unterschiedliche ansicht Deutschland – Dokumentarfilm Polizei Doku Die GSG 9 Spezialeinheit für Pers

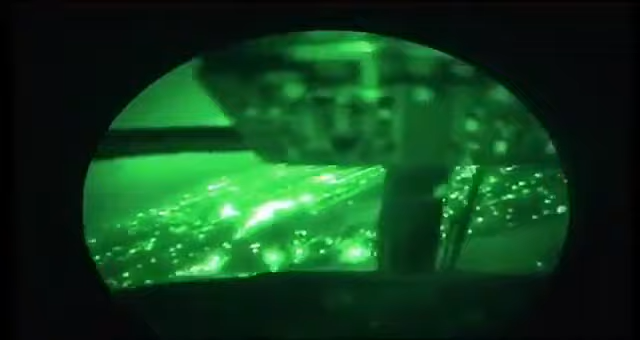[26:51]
Ohne diese Brillen sind derartige Nachtflüge unmöglich. Beispiel. Mit dem bloßen Auge erkennen die Piloten nur die Beleuchtung des Zuges unter ihnen, sonst nichts.
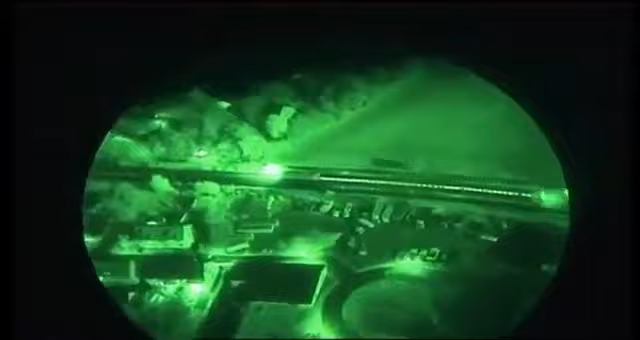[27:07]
Mit der Nachtsichtbrille sieht der Zug so aus. Noch mehr aber sieht der Wärmebildoperator Markus Heckmann mit seiner Außenkamera.
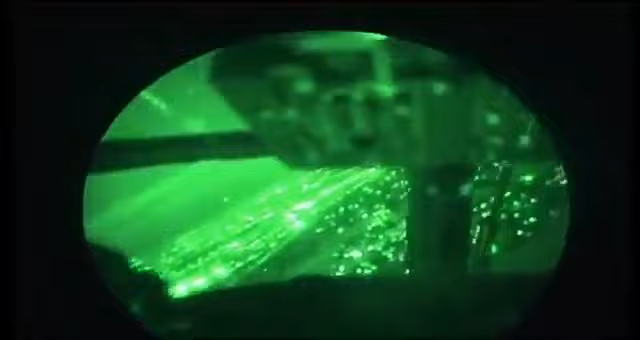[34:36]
Ohne diese Brillen sind derartige Nachtflüge unmöglich. Beispiel.
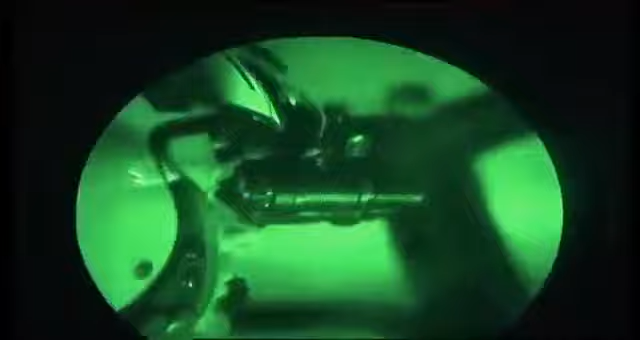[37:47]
Mit dem bloßen Auge erkennen die Piloten nur die Beleuchtung des Zuges unter ihnen, sonst nichts.
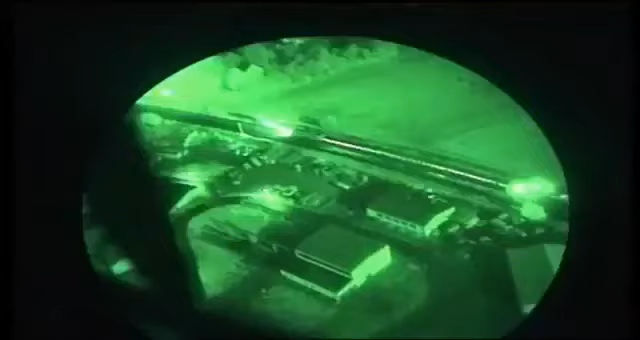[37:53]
Mit der Nachtsichtbrille sieht der Zug so aus.
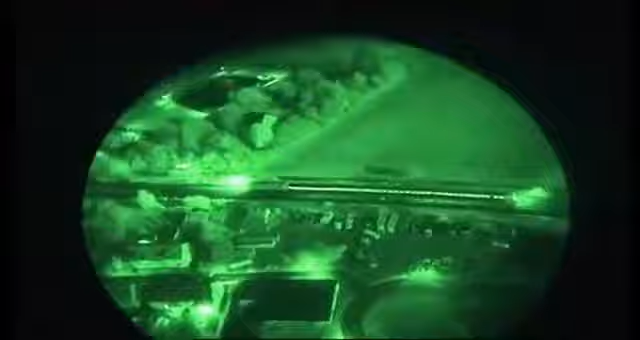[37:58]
Noch mehr aber sieht der Wärmebildoperator Markus Heckmann mit seiner Außenkamera.